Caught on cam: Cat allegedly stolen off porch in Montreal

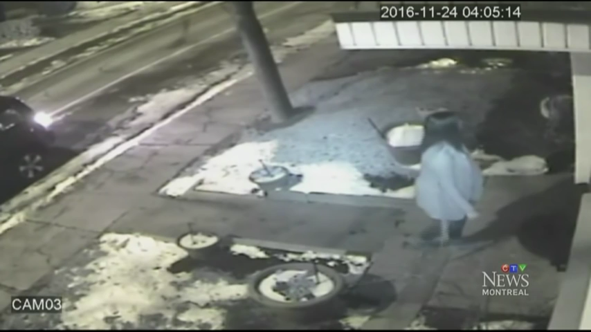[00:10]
This surveillance video was taken just after 3 in the morning last Thursday. The cat in the woman's arms is named Blackie and belongs to Robert Bernabe and his family. She got out of the vehicle, took the cat and just took off. They'd been awakened by the sound of their doorbell.